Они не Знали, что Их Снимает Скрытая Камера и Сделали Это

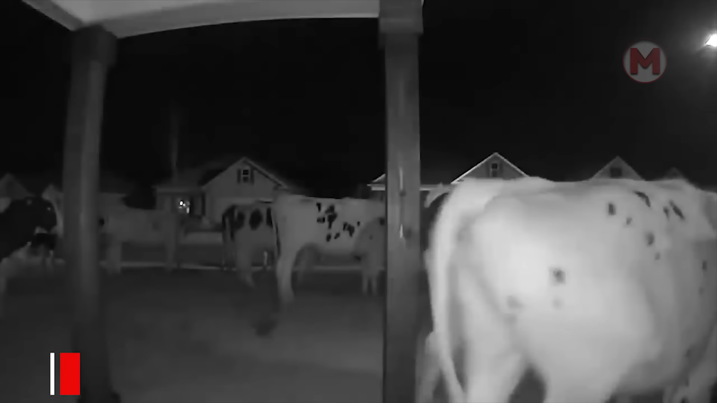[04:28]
Неожиданные гости так бы остались незамеченными, если бы не камера ночного видения.